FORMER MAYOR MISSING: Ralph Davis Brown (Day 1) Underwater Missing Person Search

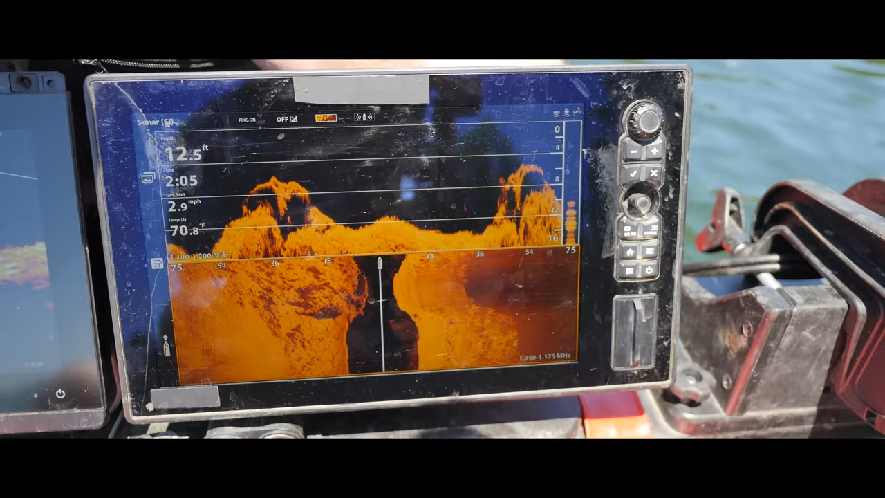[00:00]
On screen: depth 12.5 ft, water 70.8°F, speed 2.9 mph
Right here, watch, we're gonna come up on that car right here.
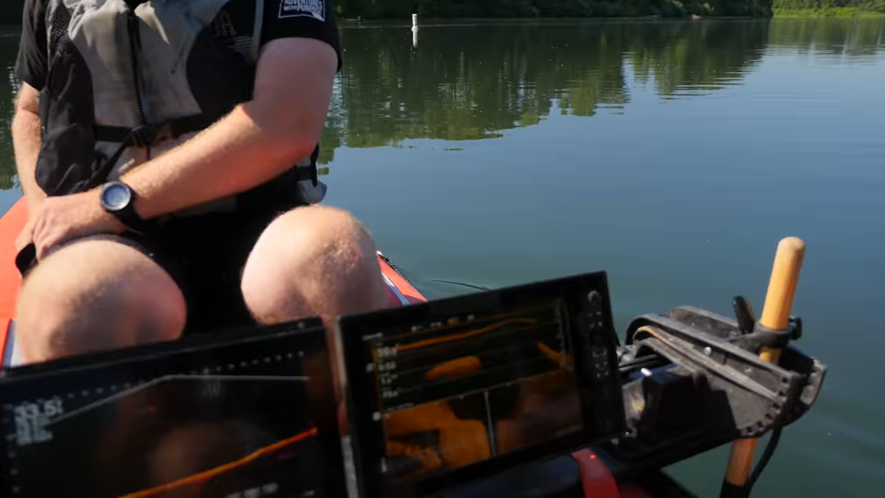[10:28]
So this one, if you've never been with us before, this one is our life scope.
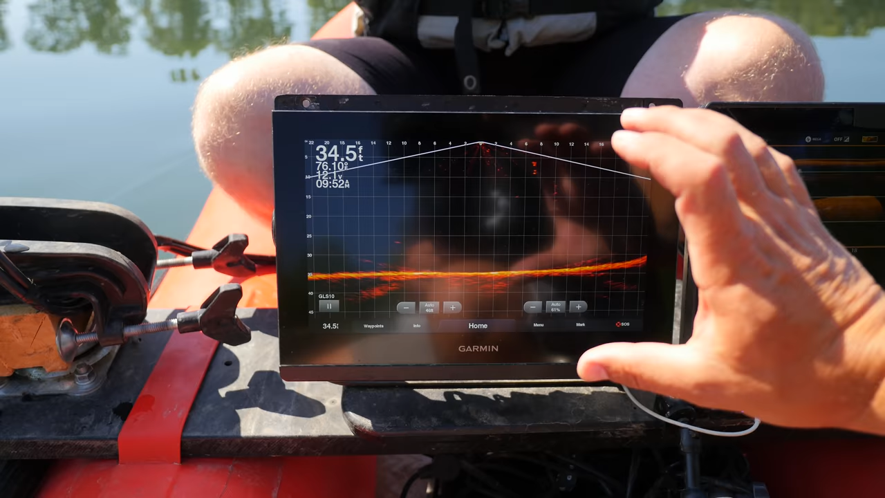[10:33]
On screen: depth 34.5 ft
This is actually like looking at a real TV, like looking at Sam in real time is what this one is. So if anything pops up here, we're going to see it in real time.
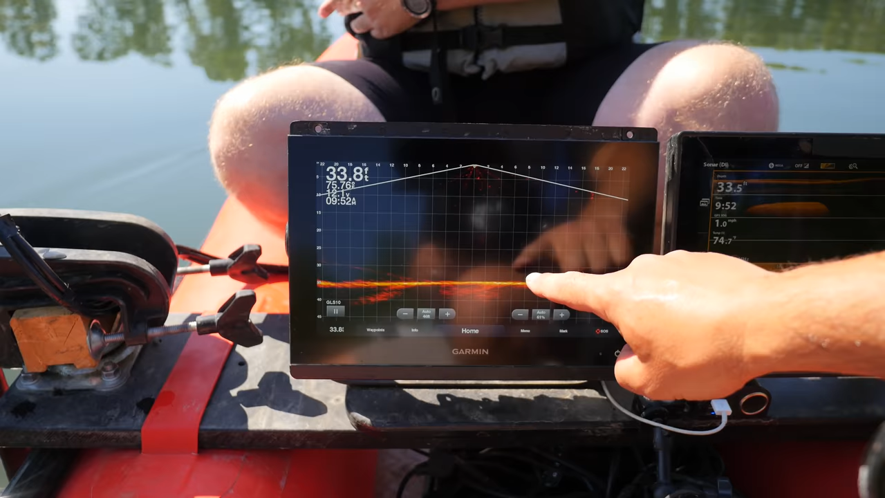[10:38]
Whereas this one is more of a picture in time. And so anything from the boat here, black is, this is our water column shooting off to the left, shooting off to the right. So we're 30, 33 feet here, water column 33 feet.
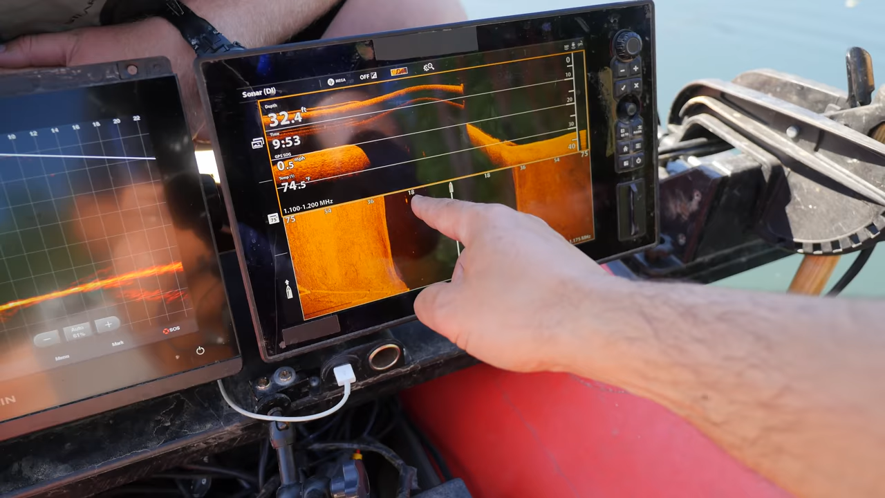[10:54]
And these are little ranges here. So 18, 36, 54, 75.
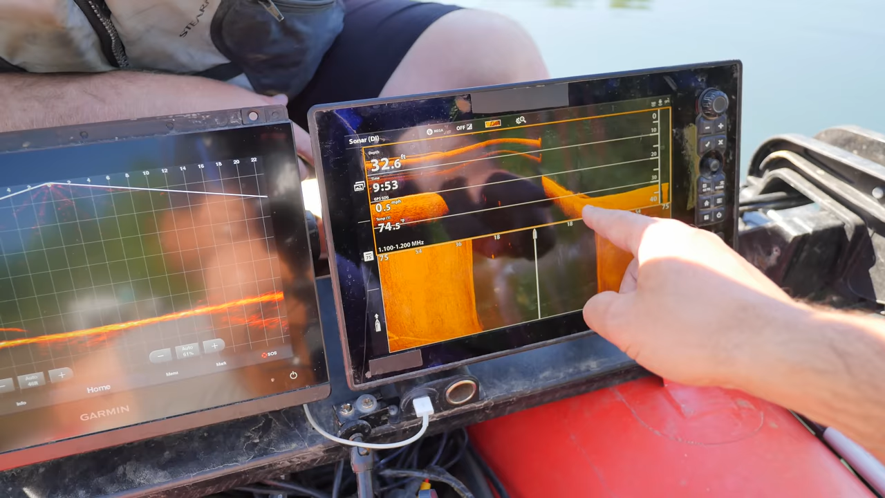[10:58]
Right here, you can see that like the boat ramps are pretty much dropped off immediately.
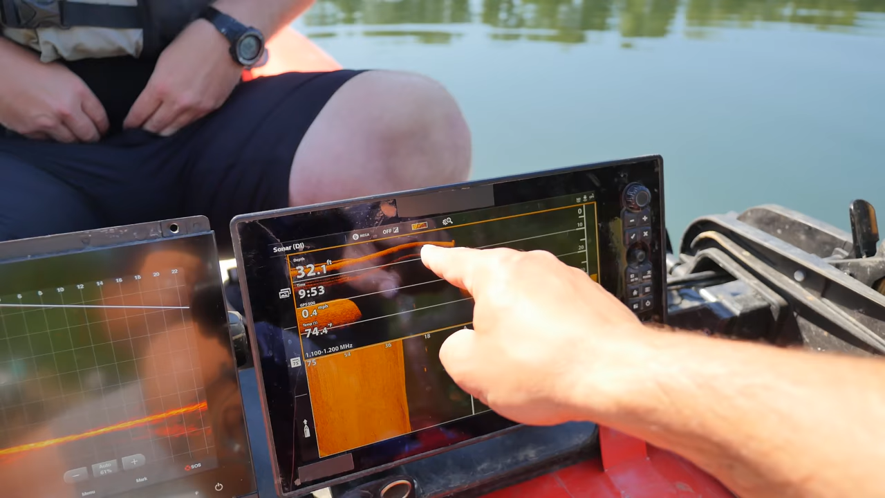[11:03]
On screen: depth 32.1 ft
It went from, you know, seven, eight feet down to 25 to 30 feet right away.
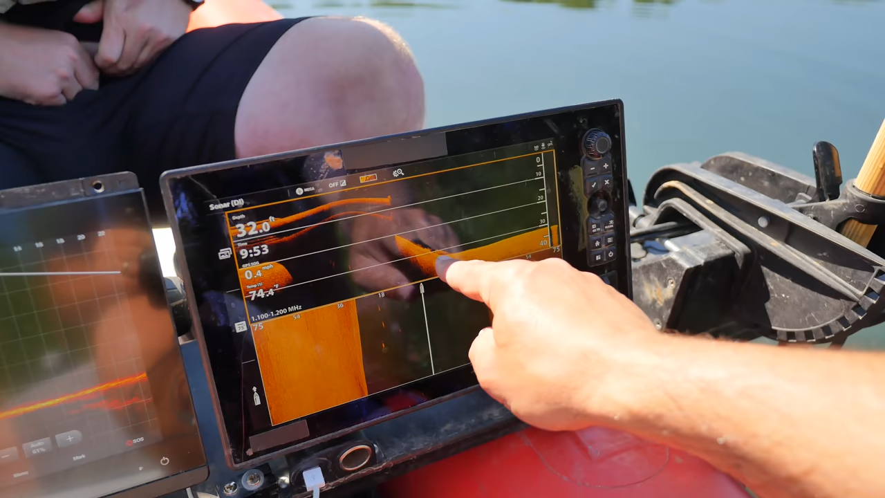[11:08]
Nice smooth bottom. So if anything's down here, we're going to be able to see it. No problem. So this is a picture in time.
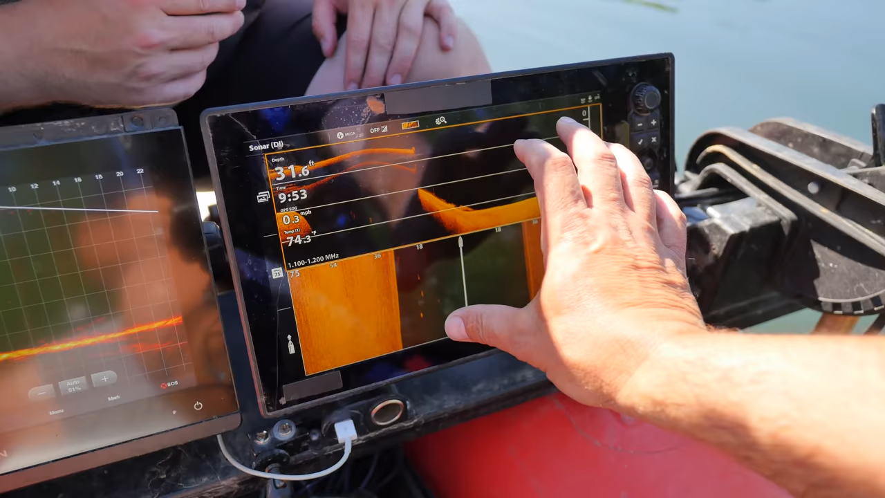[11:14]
On screen: depth 31.6 ft
Whereas this is a real time.
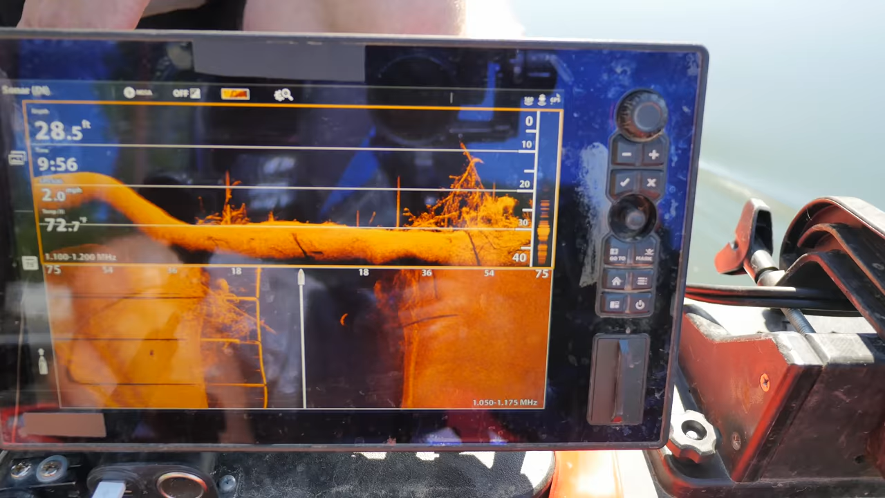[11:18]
On screen: depth 28.5 ft
You have a lot of like tree debris down there. Tree debris, tree debris.
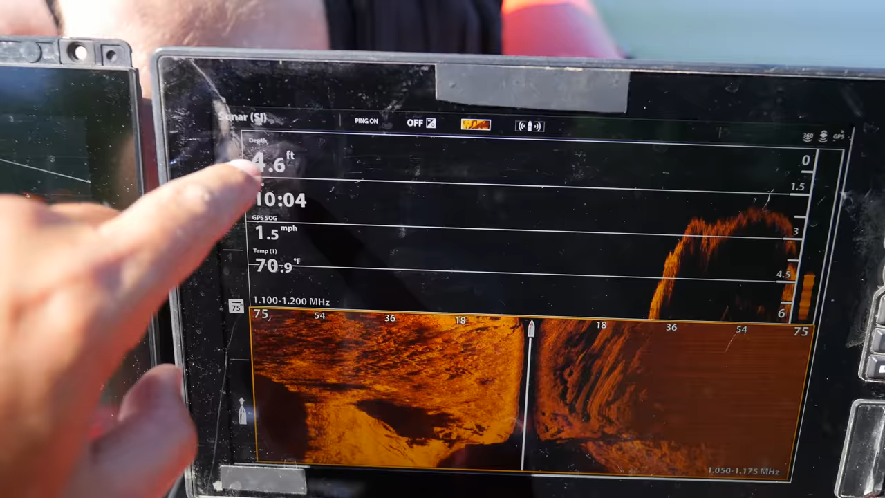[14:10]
On screen: water 70.9°F, speed 1.5 mph
So that's what it looks like when I get shallow.
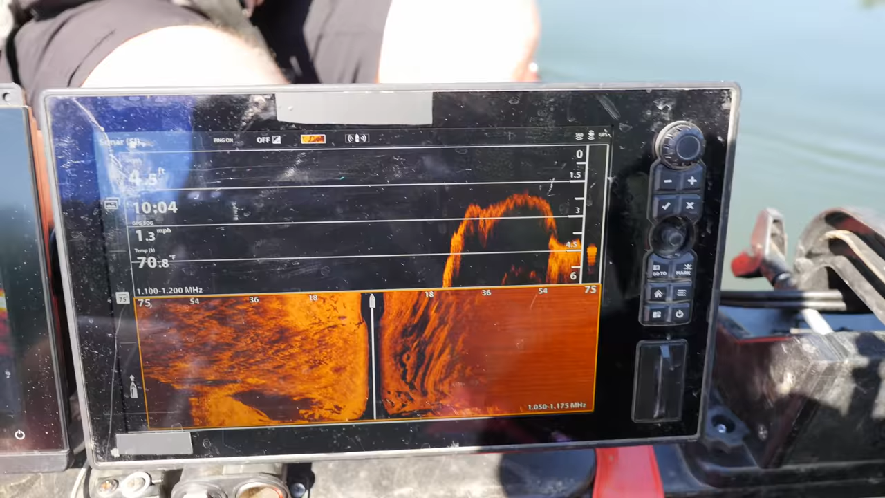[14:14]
On screen: water 70.8°F, speed 1.3 mph
So we're going to go back over this part, but there's a vehicle, I believe this out here, Sam. And it was off to my right.
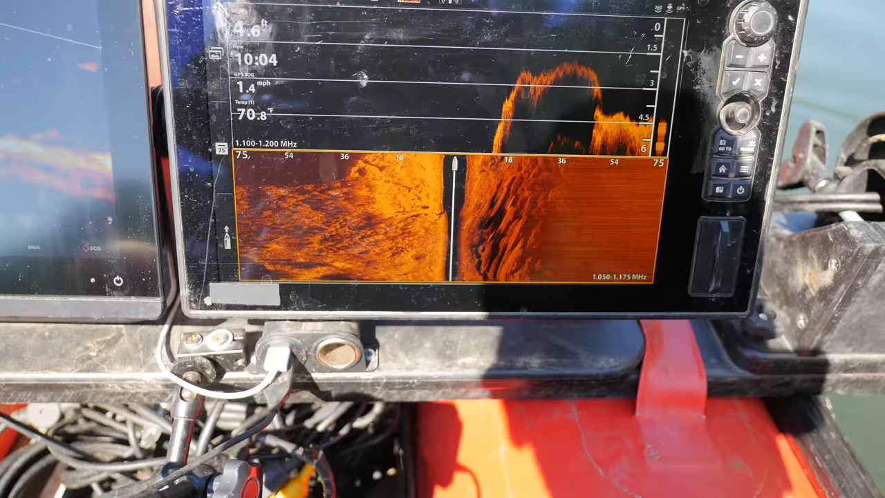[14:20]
On screen: speed 1.4 mph
So if I scroll back here real quick, right here, it looks like a faint vehicle.
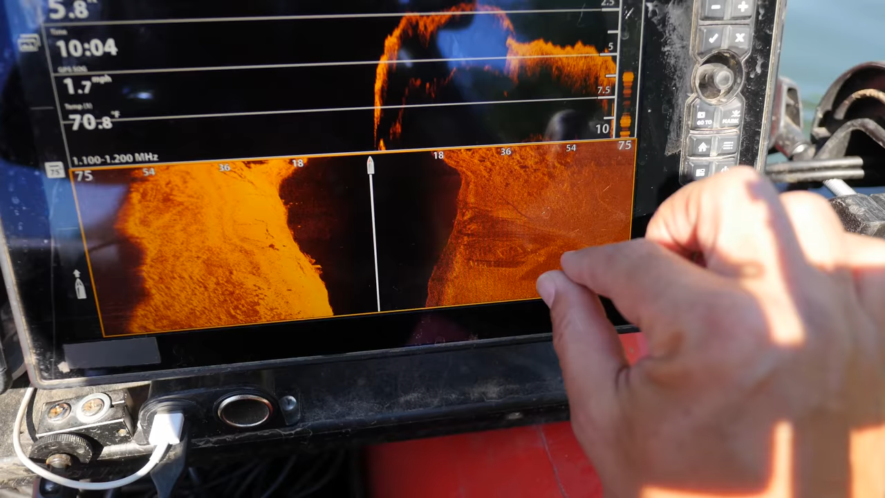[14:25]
On screen: water 70.8°F, speed 1.7 mph
It looks like two vehicles that are down there, Sam. So let's go check those out.
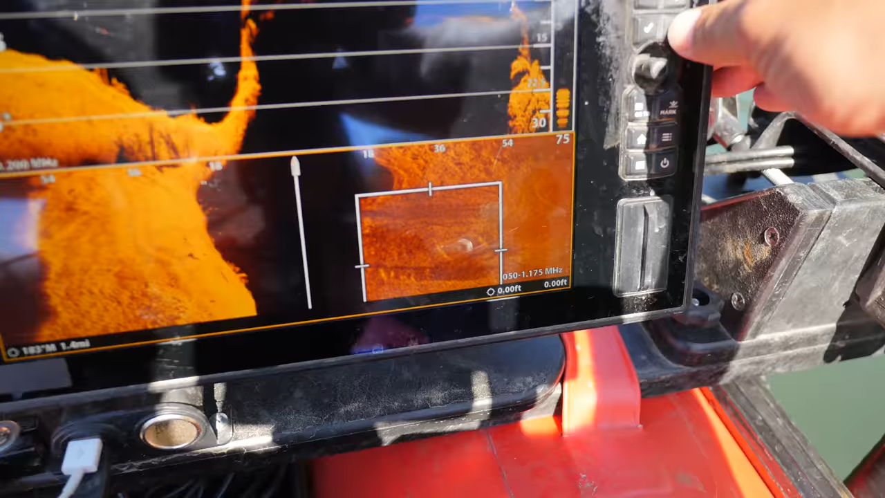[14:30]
All right. So from this angle, it does not look like a vehicle.
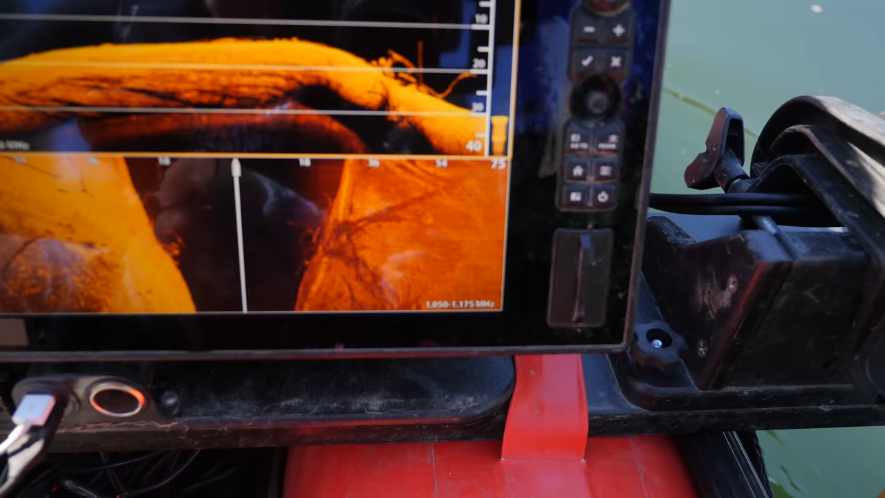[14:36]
So I mean, you can clearly see this tree, tree, tree, tree, tree. But then you have this right here.
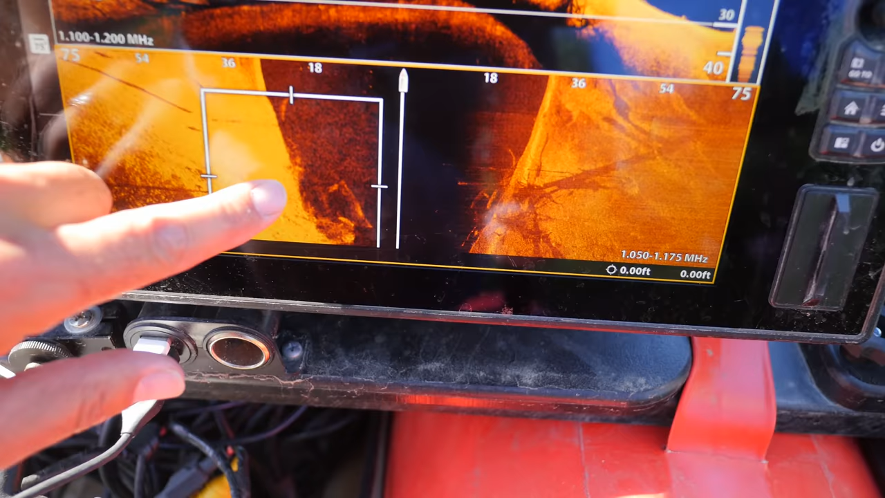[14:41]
And this is just a tree looking at it from a different angle.
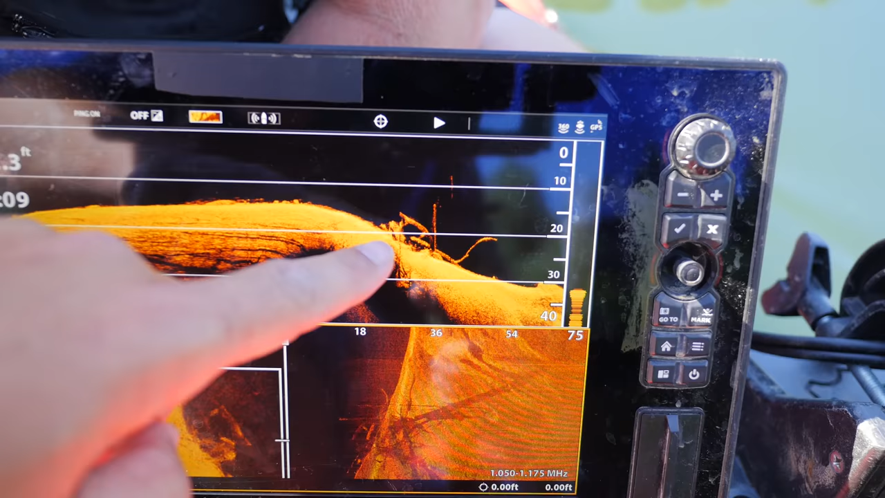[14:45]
I think it's just this right here.